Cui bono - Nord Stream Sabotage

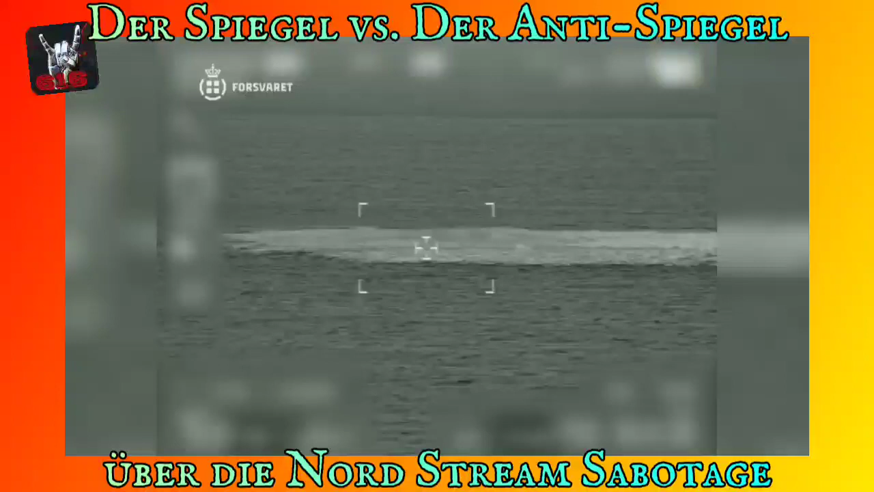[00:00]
Diese Bilder wurden aus einem dänischen Militärhelikopter über der Ostsee aufgenommen. Sie zeigen die Wasseroberfläche über den Lecks an den Gaspipelines Nord Stream 1 und Nord Stream 2.
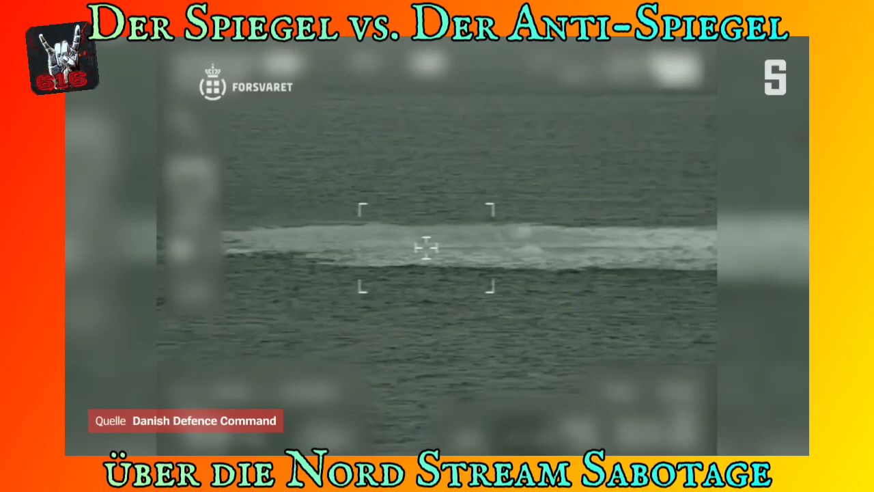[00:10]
Die dänischen Streitkräfte berichten von insgesamt drei Lecks. Zwei an Nord Stream 1 und eines an Nord Stream 2.
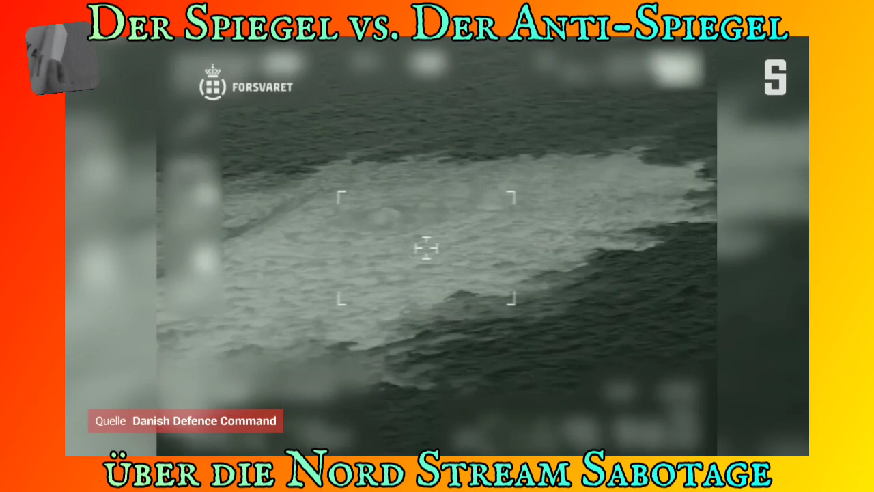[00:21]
Die aufgewühlte See über dem größten Gasaustritt habe einen Durchmesser von einem Kilometer, hieß es. Der Bereich ist für den Schiff- und Flugverkehr gesperrt. Was ist die Ursache der Schäden?
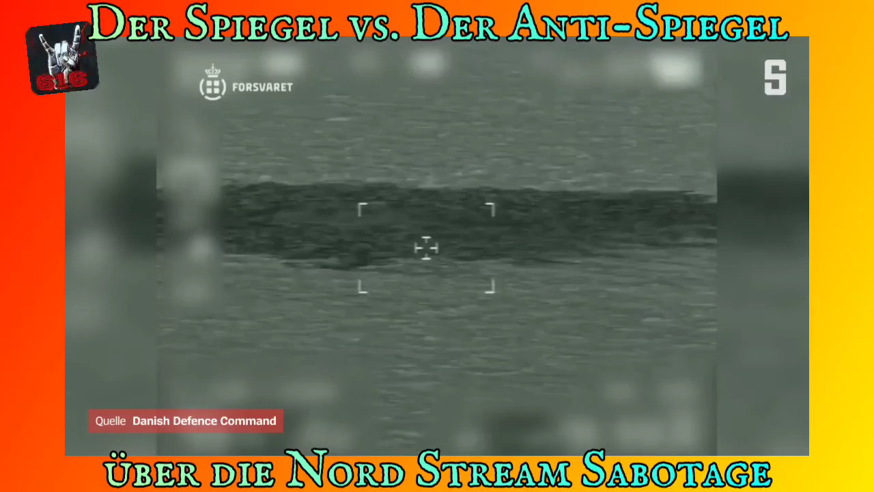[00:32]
Nach Angaben der dänischen Marine spricht einiges für Sabotage. Am Dienstag berichteten Seismologen in Schweden und Dänemark, dass sie am Vortag mehrere Explosionen im Bereich der Pipelines registriert hätten.